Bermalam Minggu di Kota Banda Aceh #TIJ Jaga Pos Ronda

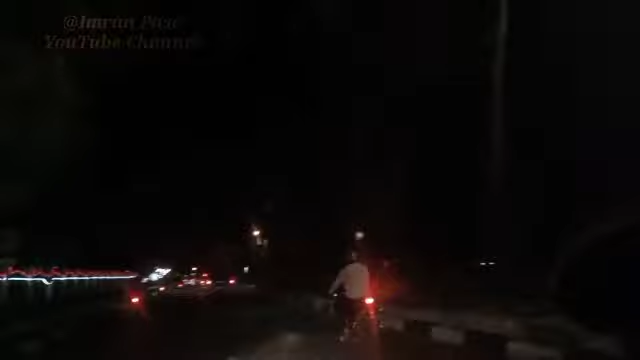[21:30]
penunjuk Di persimpangan jalan Selalu ada Penunjuk arah disini Jadi di sebelah kiri kita Ada sebuah rumah sakit Namanya rumah sakit ibu dan anak Di depannya ada SMA 1 Jadi gedung SMA 1 ini Gedung yang pernah Dijadikan Tempat pertemuan Bung Karna Dan Dengan tokoh-tokoh Aceh Dengan ulama Aceh Nah Disini Di gedung sebelah kiri Nampak itu kan Bangunan tua Bangunan Belanda Tiangnya besar-besar Segali tiangnya
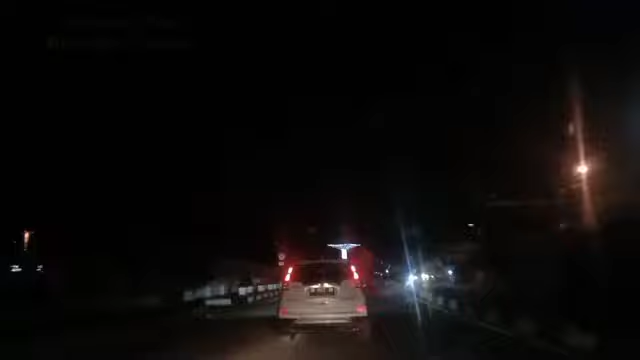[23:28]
Ya kita sampai di masjid raya lagi teman-teman Tempat yang Sangat bersejarah ini Masjid yang sangat bersejarah
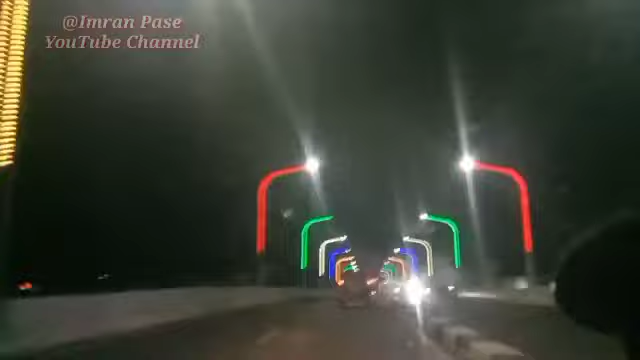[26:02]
Ada pun Playover Kota Banda Aceh Playover Simpang Surabaya Di Aceh ada juga Surabaya Tapi simpangnya Simpang Surabaya Di namanya Ini disini Tidak boleh berhenti Ini ada Botkill Ini yang berhenti